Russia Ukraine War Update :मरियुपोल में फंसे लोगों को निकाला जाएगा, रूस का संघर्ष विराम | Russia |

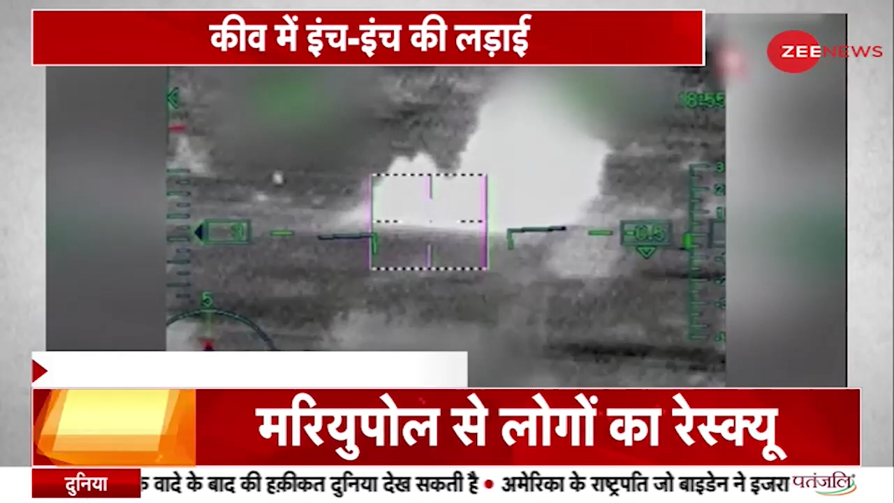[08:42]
तो ये रूसी सेना का टैंक जा रहा था और किस तरीके से उसके ऊपर से हमला किया गया।